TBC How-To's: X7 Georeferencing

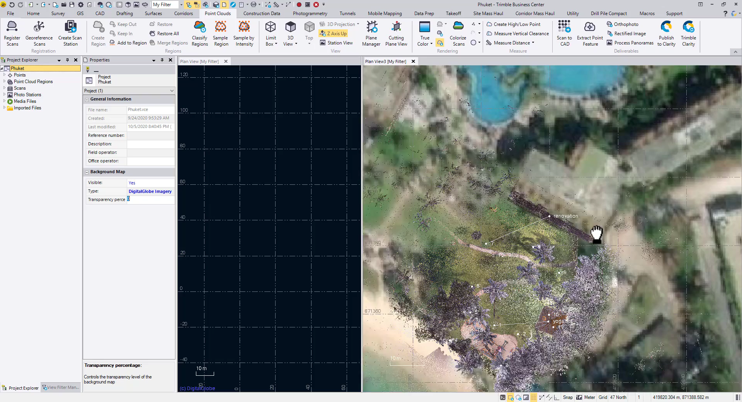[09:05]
And it's matching with our point cloud. That's how you would geo-reference the X7 data. Here I just showed you how to geo-reference it to some known or surveyed ground control points. If you happen to have an SX10 dataset sitting at this projected location, you can use the same method by picking the exact
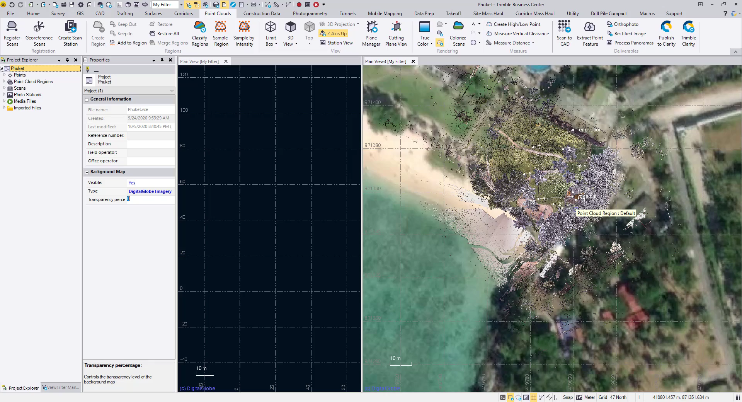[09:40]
matching point pairs from the X7 dataset and the SX10 dataset. Thank you for watching.